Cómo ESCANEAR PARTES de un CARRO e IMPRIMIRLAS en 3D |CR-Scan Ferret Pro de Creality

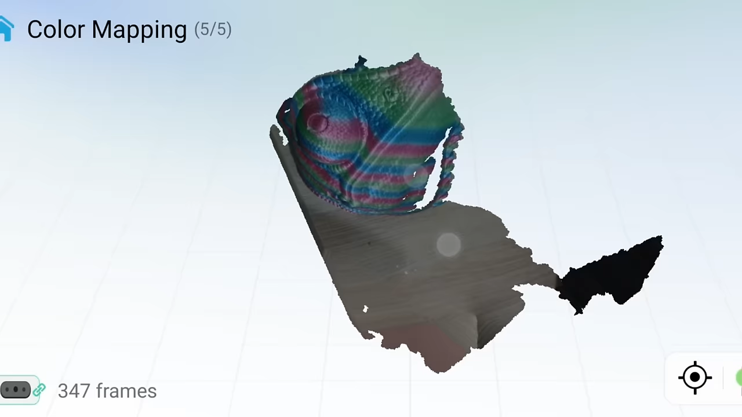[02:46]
Y pues también cabe resaltar que puede captar modelos full color de 24 bits.
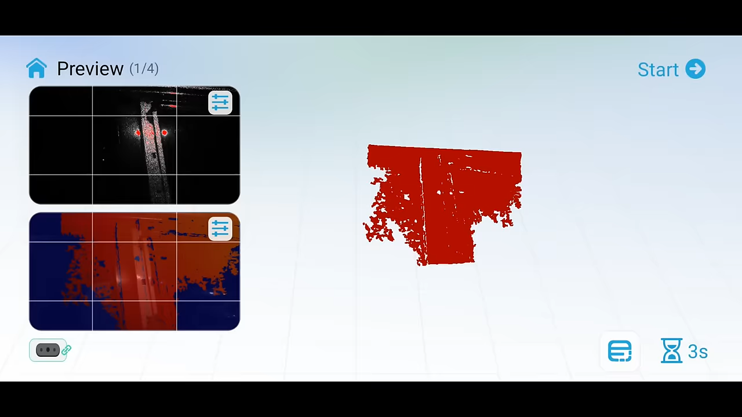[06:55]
escaneamos el espacio en el carro y modelamos la piecita porque era bastante sencilla.